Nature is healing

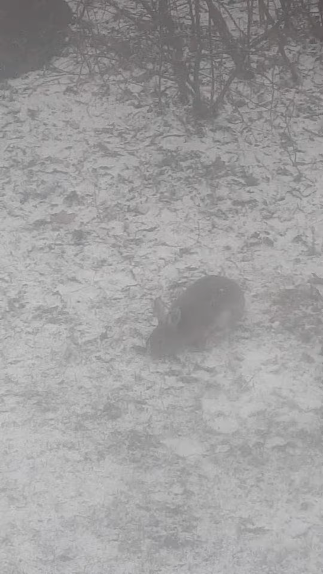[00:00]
Just, uh, found this little guy running in my yard. I don't know what he's doing out there, but